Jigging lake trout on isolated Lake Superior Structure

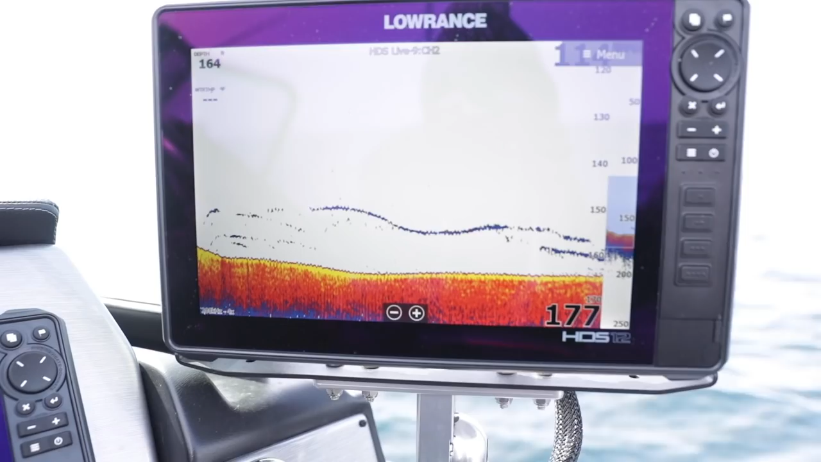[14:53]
There was like four or five of them on it. Buster's down. No way. That a boy. Easy on it. Not small either.